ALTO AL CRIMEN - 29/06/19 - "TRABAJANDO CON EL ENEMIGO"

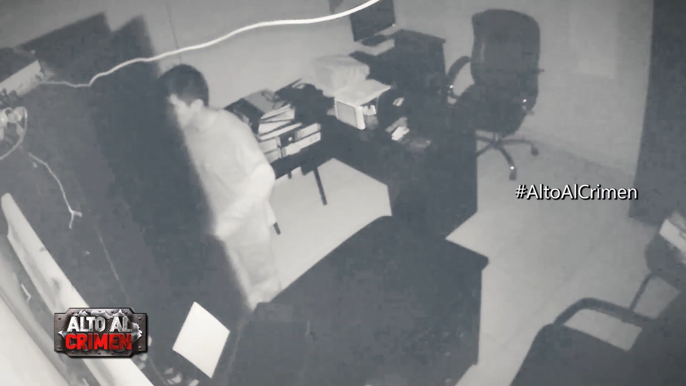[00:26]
pero eso no parece bastarle y ahora nuevamente ingresa y abre el armario de donde toma el dinero de la caja chica.
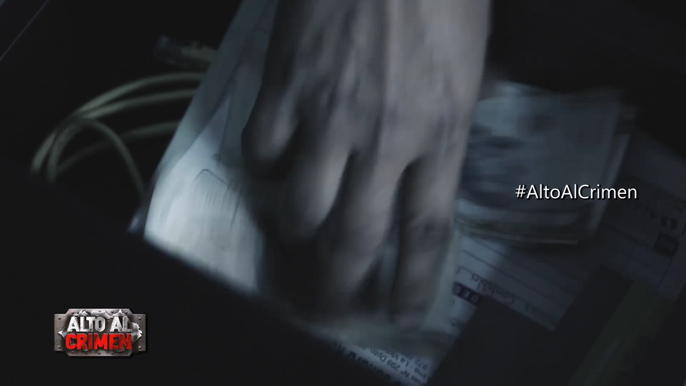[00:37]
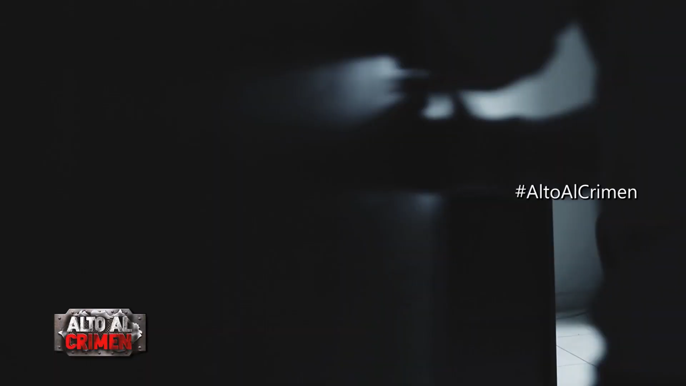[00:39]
Por tercera vez accede a la oficina y hasta mira la cámara de seguridad,
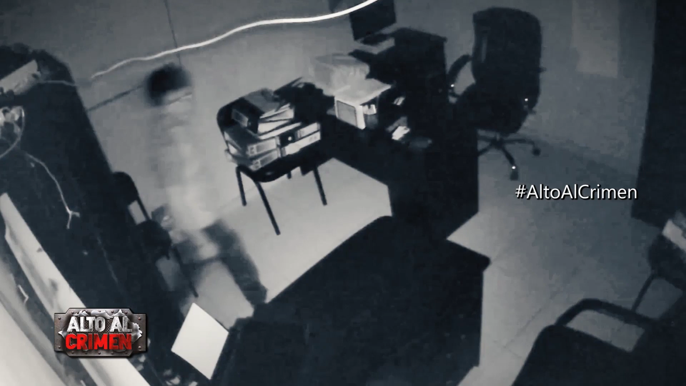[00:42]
pero su acción no queda allí. Va hacia el escritorio de donde abre un cajón y toma otra computadora portátil.
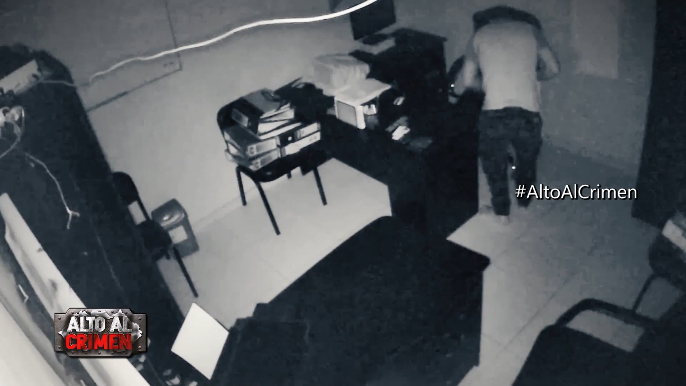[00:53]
Sustraído el equipo del cajón, sale de la oficina creyendo haber cometido el robo perfecto.
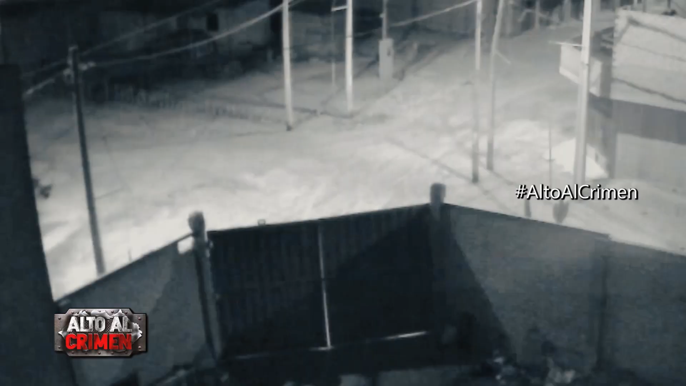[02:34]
Eduardo Baso va en busca de ellos hacia la avenida Trapiche. A los segundos, el auto de los delincuentes llega y se estaciona fuera de la empresa.